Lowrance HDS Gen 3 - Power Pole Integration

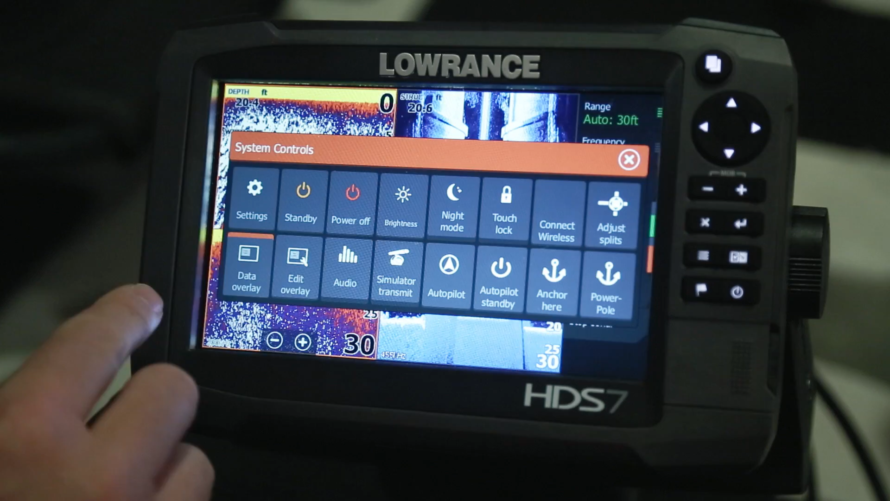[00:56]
the standby, the screen brightness, and over here in the corner you'll see there are anchor systems and we've touched the power pole.
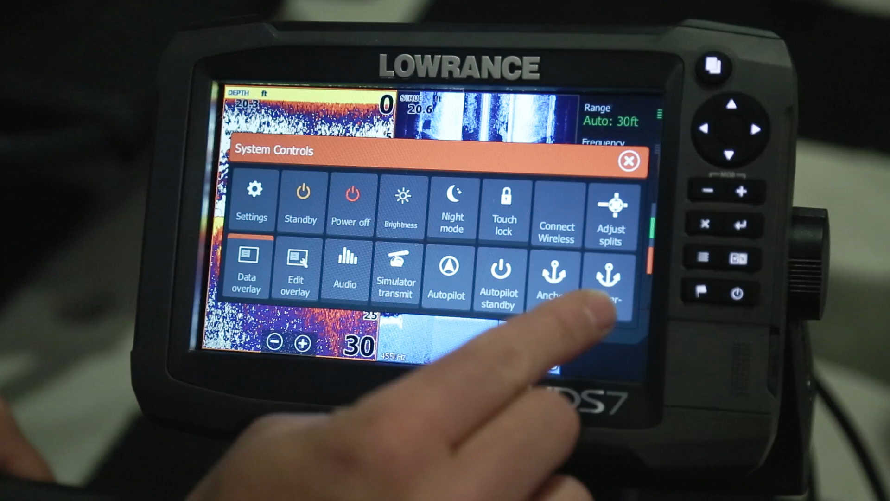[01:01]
One touch of the screen brings up another menu that will give you complete control of the power pole deployment. Manual buttons with the center up and down arrow keys will lower it down and up.
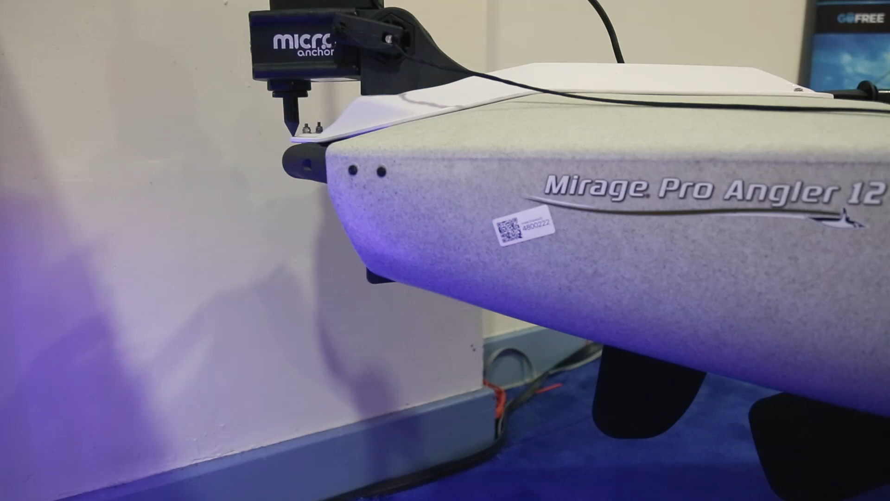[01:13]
The auto buttons at the top and the bottom will bring the power pole all the way up to the stored position and
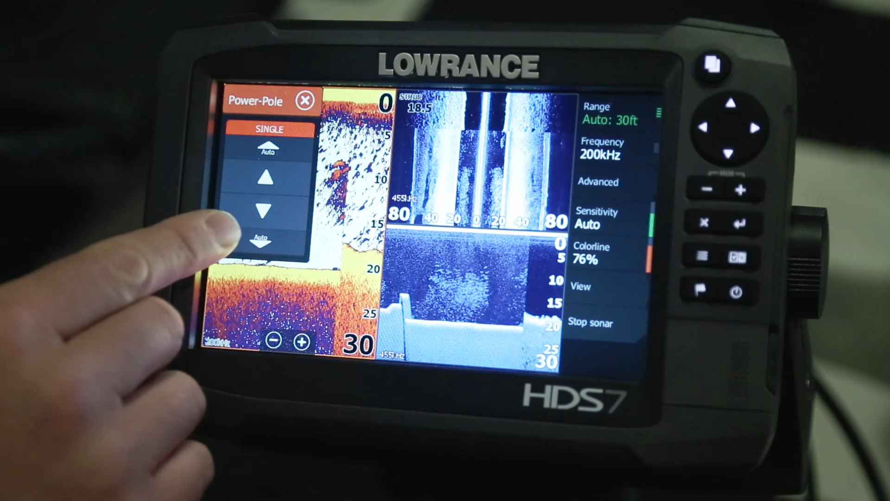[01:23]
just like that one the auto button for down will take it all the way to the down position until it makes contact with the bottom of the lake.